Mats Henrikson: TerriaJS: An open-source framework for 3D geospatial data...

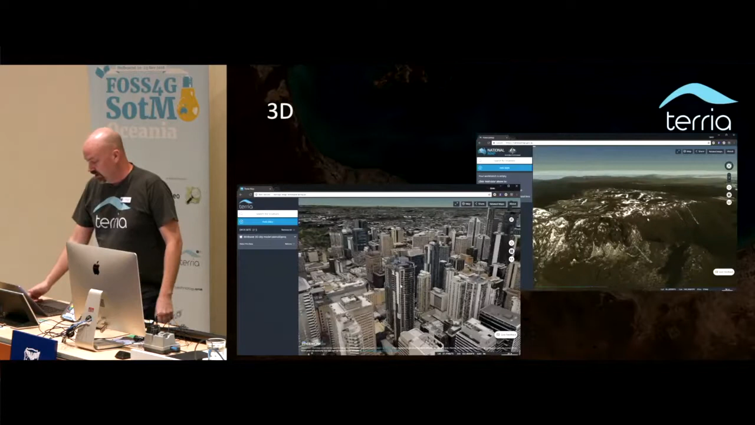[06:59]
We can do 3D. So on the right, you have terrain.